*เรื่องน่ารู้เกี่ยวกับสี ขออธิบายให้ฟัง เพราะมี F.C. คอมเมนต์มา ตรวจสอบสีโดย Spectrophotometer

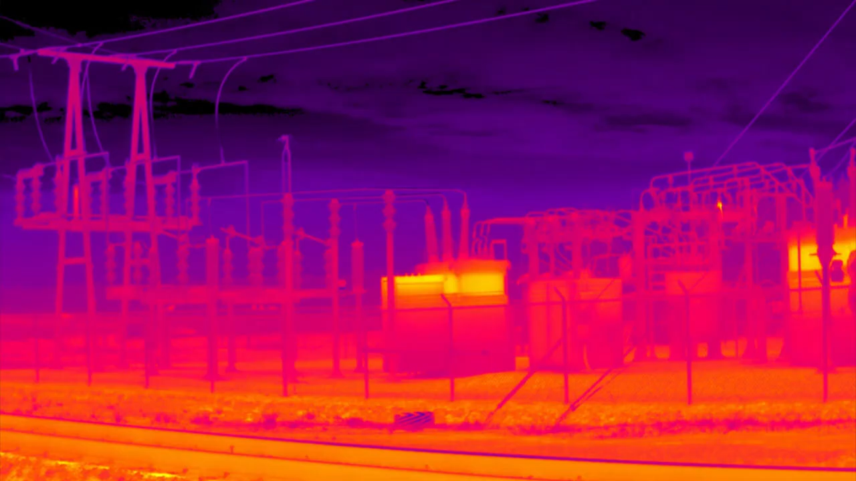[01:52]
มองเห็นสิ่งที่ตาเรามองไม่เห็นปัจจุบันมีกล้องที่สามารถถ่ายภาพระ
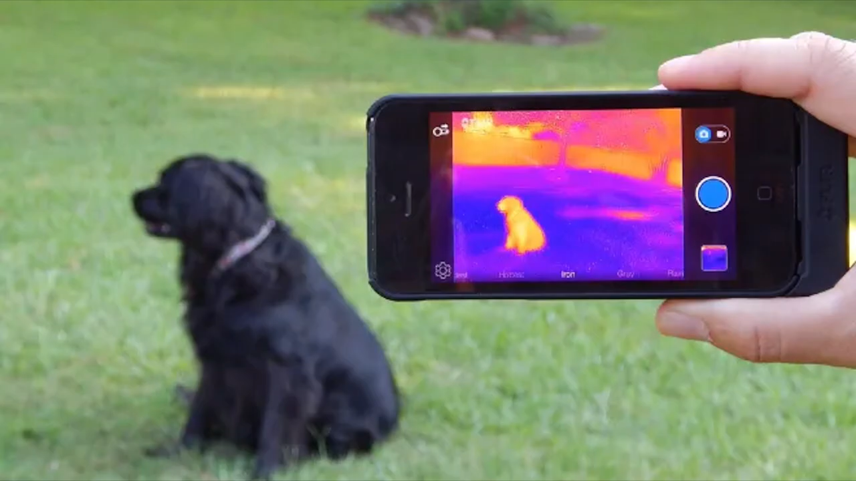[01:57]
บบ Infraredที่สายตาเรามองไม่เห็นได้เช่น ถ่ายภาพเครื่องความร้อน ของวัดถุดในที่มืดได้